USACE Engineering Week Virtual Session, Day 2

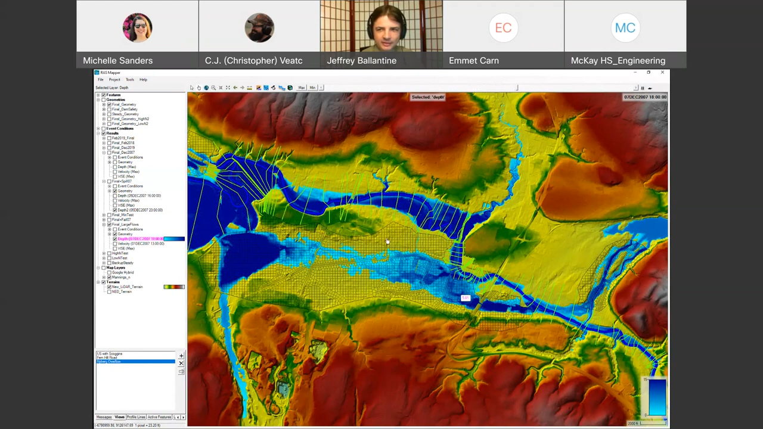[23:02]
and water is going to start flowing through this area. And it's going to be like this for a long time because this the outlet here is pretty small and there's a lot of water in this thing. So I'm just going to pause it and go back to the presentation. Okay.